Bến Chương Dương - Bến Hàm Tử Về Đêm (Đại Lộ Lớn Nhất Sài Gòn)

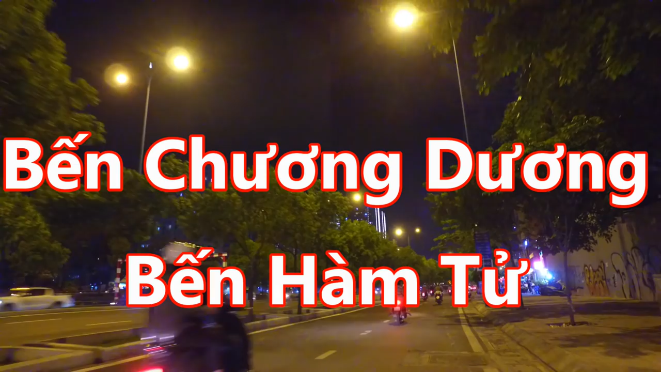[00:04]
Đèn mới là nó sẽ sáng trắng luôn.
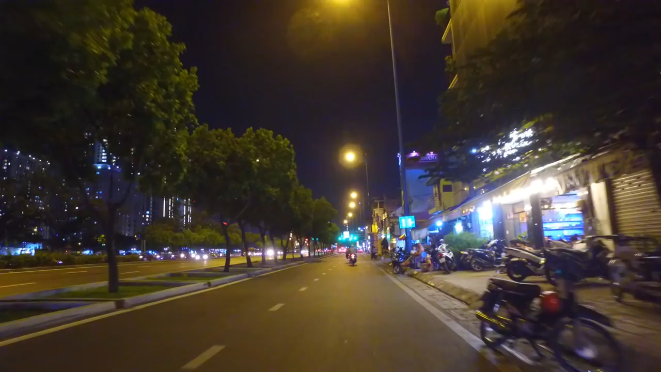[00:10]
Ở đây có cái hẻm 257 nè, có quán nhậu ở đây nè, rất là thay đổi đến chóng mặt. Ở đây ngày xưa có cái chung cư hình như 70
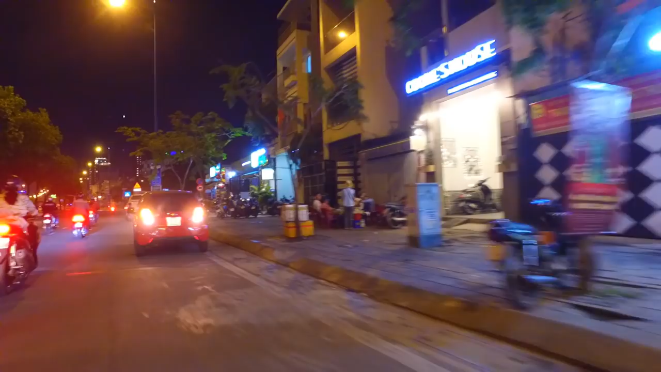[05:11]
Ở đây có cái nhà máy nước ngọt Trương Dương. Bữa chúng ta đi ngang đây thấy cái một đám cháy ở trong cái hẻm cuối hẻm 391.
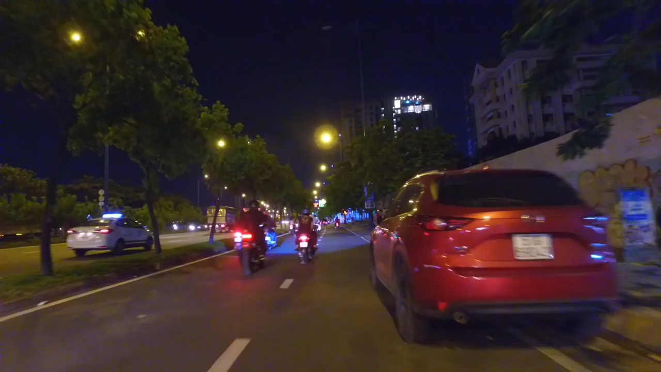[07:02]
em vẫn thấy không mấy động tĩnh gì sửa chữa đó, không biết sẽ giải pháp như thế nào. Ở đây chúng ta có thấy đó là cái nhà máy nước ngọt Trương Dương, nhà máy nước ngọt Trương Dương bên tay phải nè, kế bên cái
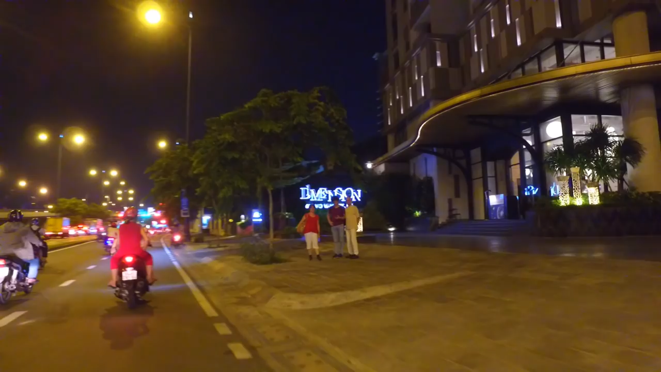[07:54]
Chúng ta thấy từ trung cấp cho tới cao cấp. Mình nhìn thấy đây là cầu Nguyễn Văn Cừ nè, một cái cầu cũng rất là hoành tráng ở cái khu vực chợ Nancy này.
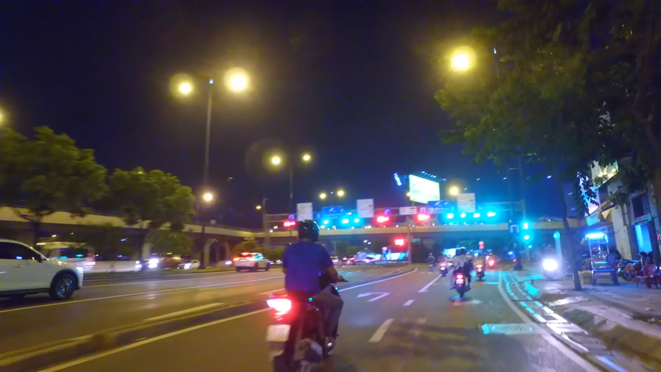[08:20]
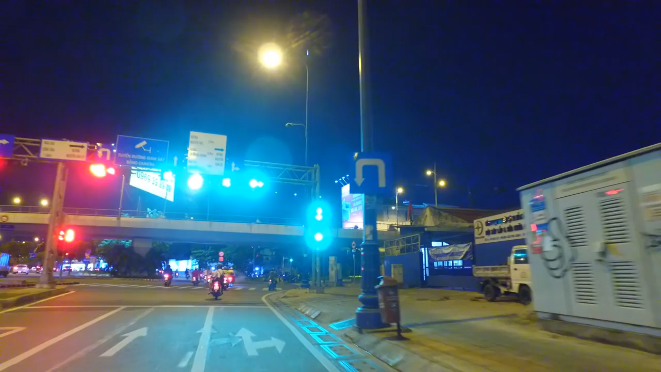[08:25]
Để có được cây cầu này thì chúng ta phải đánh đổi bằng những cái ngôi chợ. Bên đây thì chợ Nancy đã
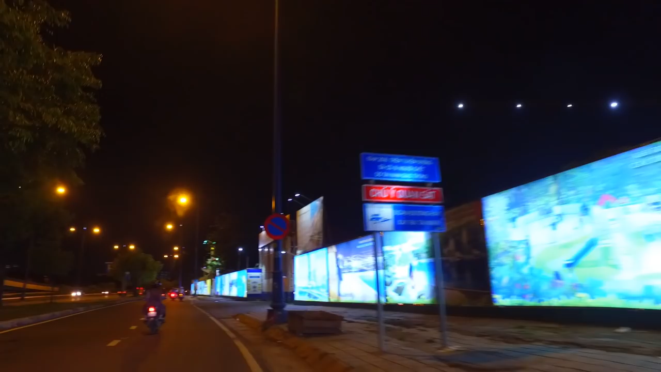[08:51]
Sài Gòn về đêm thì có một cái hình ảnh nó khác với là ban ngày. Thì ban ngày chúng ta thấy rất là nắng và không có một cái bóng mát ở cái khu vực này. Thì ban đêm thì chúng ta thấy rất là dễ chịu và những cái ánh đèn le lói,
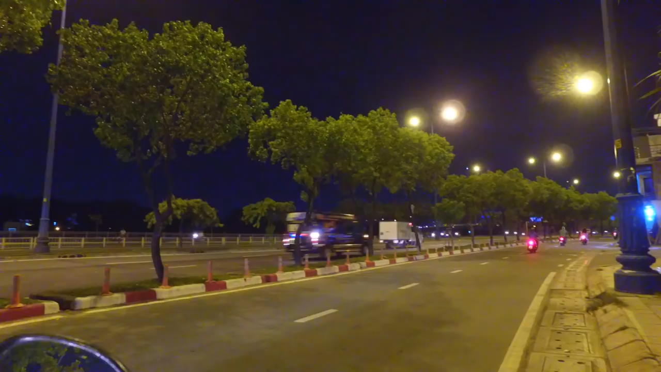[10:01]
để đổi lấy một cái hình ảnh một con đường hiện đại ở khu vực này, một cái đại lộ đi từ
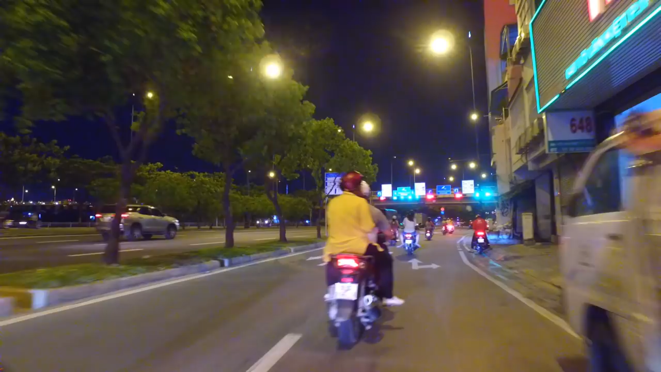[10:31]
Ngày xưa dưới gầm cầu Chữ Y này, cái con đường nó rất là dơ và ổ gà. Nhớ ngày xưa em có đi thì con đường này bụi dữ lắm. Hai bên người dân bán cừ tràm rồi rất là nhiều nhà lụp xụp. Nhưng mà bây giờ thì chúng ta có dịp nhìn lại rất là thay đổi đến chóng mặt.
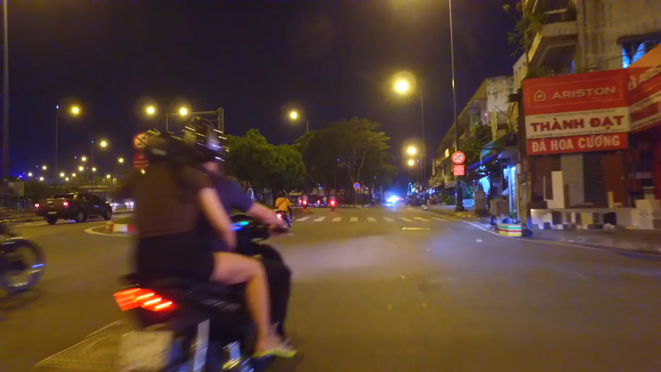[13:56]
Nguyễn Quỳnh Đức, ngày nay là đường Trần Quang Khải đó anh chị. Cái hướng này là mình sẽ đi vô chợ nè,
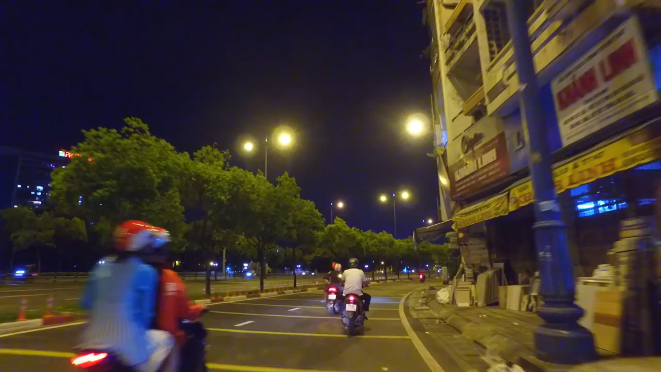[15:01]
ta sẽ bắt đầu đi vô đầu đường Nguyễn Quỳnh Đức năm xưa, bây giờ là đường Trần Quang Khải, Trần Tuấn Khải.
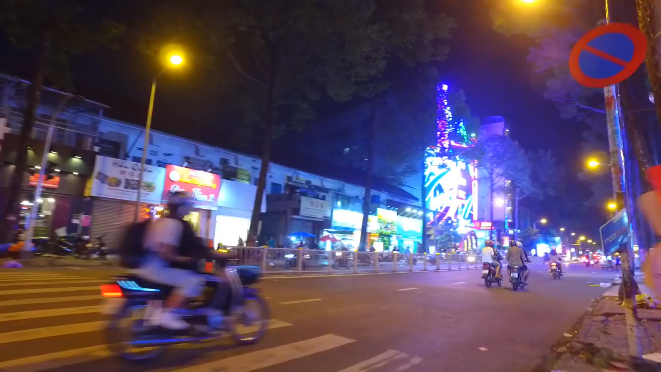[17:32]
Quẹo trái thì có khách sạn Đồng Khánh, khu vực đường Đồng Khánh. Ở đây thì có cái rạp hát Đống Đa nè, ta thấy đèn rất là đẹp đó, đó là rạp hát Đống Đa.